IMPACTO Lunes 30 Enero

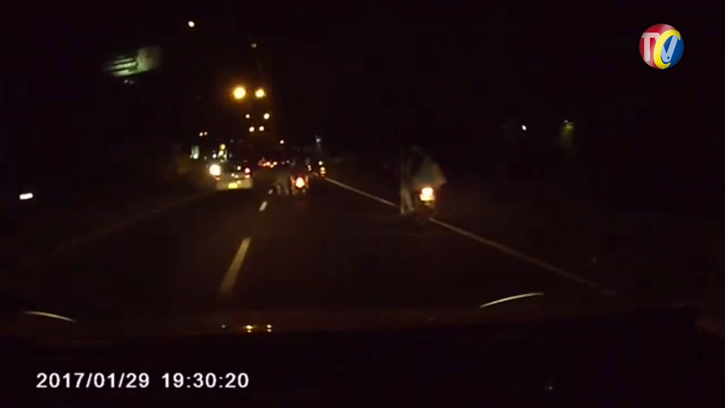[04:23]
En plena autopista Bucaramanga-Girón, este reportero ciudadano grabó a motociclista que comete varias infracciones, alando un tipo en patineta y a de bicicleta.
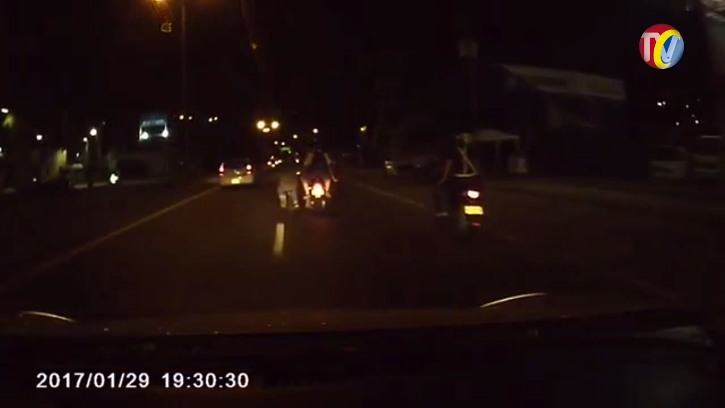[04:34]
Además, llevando otra bicicleta entre ellos y sin llevar las medidas de protección como chaleco reflectivo. ¿Dónde están los policías y los agentes de tránsito?